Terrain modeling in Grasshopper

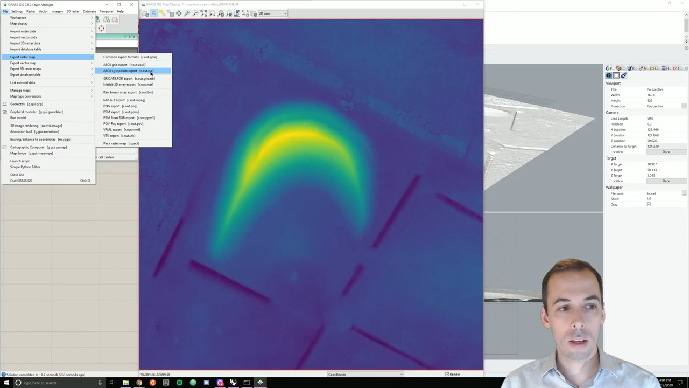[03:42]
ASCII XYZ point export. The command is r.alc.xyz, which could be entered in the command console here. The name of the input map under the required tab is elevation and this is saying it's in the permanent map set. Optional, we need to set an output file location. I'll browse and place this here at named elevation.xyz.
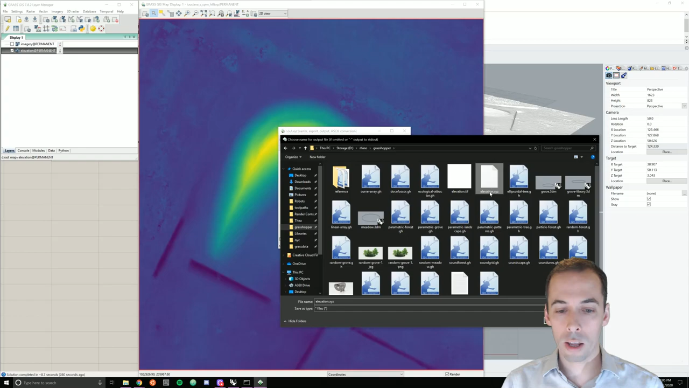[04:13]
You could also name it .txt or .csv because I'm going to set the field separator to comma separated values. I also need to check overwrite because I've already exported this once and then we run it.
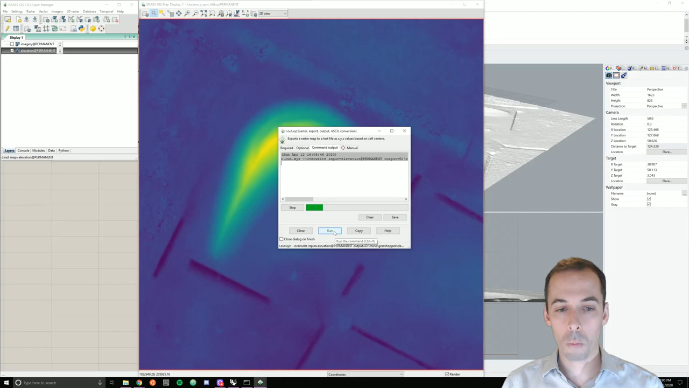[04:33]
Now we're ready to import this into Grasshopper.
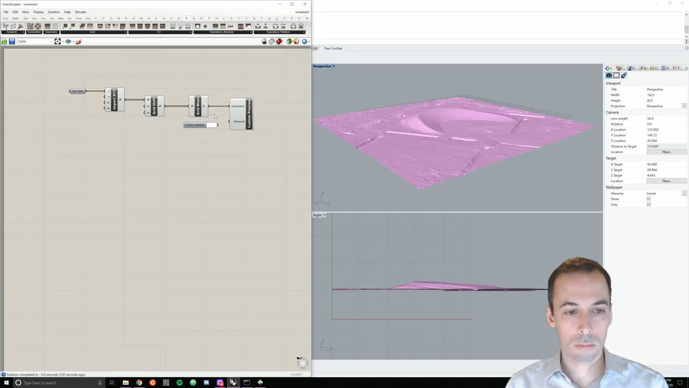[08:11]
And before moving on, I'm going to add just a little bit of documentation to this. I'm going to hide all of these by clicking the middle mouse button and disable preview.